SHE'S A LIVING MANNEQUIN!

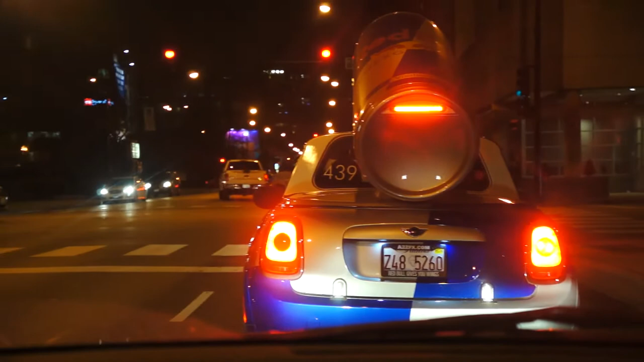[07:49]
I'm going to try to get a Red Bull from these girls in this car here. But I have to, like, pull up next to them and ask for a free Red Bull. It's going to be hard, but I'm going to try it for the vlog. Do it for the vlog.